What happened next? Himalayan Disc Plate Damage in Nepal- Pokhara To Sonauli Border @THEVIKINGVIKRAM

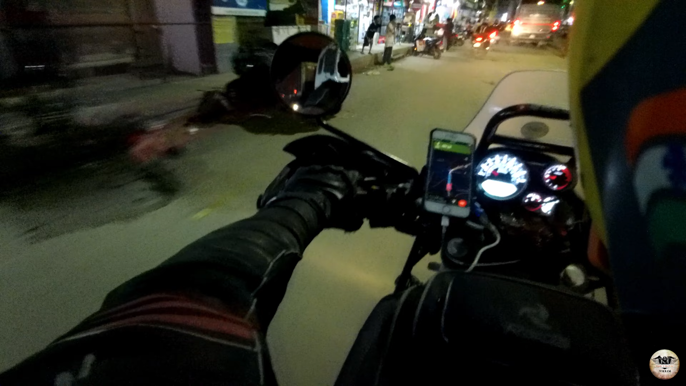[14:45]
मजा आ रहा है सच में बहुत मजा आ रहा है, सच में मजा आ रहा है अंदर घुस के एकदम। जय माता दी, तो वाराणसी 311 किलोमीटर, गोरखपुर 95।
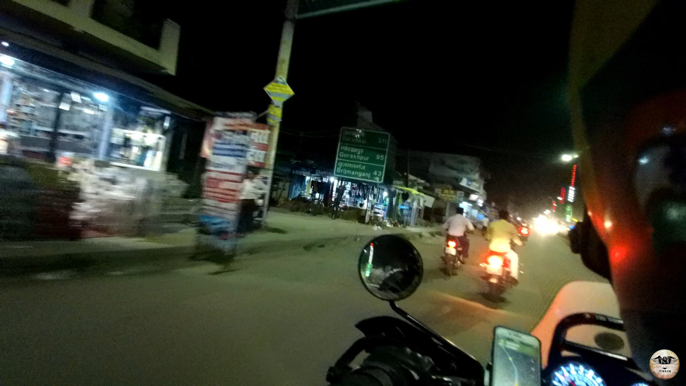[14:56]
चलो 8 बजे पहुंच गए हैं और हमारी खुशी का कोई ठिकाना नहीं है।